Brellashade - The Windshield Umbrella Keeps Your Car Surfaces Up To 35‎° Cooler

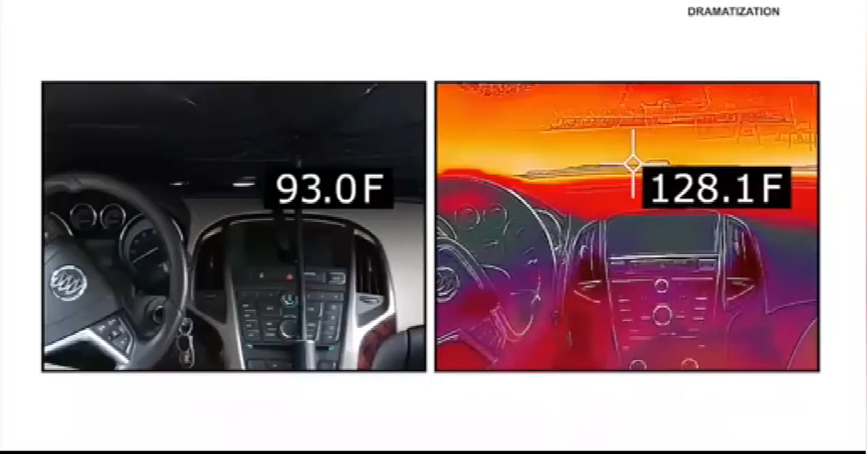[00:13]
Watch, this thermal engine camera shows the dramatic difference in temperature with and without using Browashade.